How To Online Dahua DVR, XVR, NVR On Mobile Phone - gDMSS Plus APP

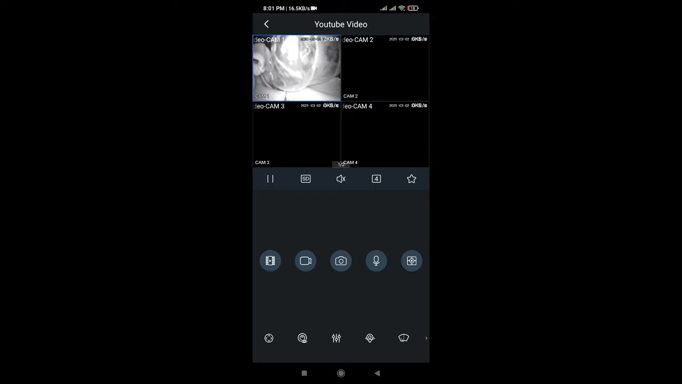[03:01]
دوستو آپ دیکھ سکتے ہیں کہ ہمارے کیمرہ ہمارے موبائل پر لائی چل رہے ہیں آپ کسی بھی کیمرہ کو دبل ٹیپ کر کے فل سکرین کر سکتے ہیں اور اس کو ڈیجیٹل ہی زوم بھی کر سکتے ہیں دوستو اس کے علاوہ آل ڈیفرنٹ اوپشنز اس اپلیکیشن میں مجود ہیں جس کو آپ چیک اوٹ کر سکتے ہیں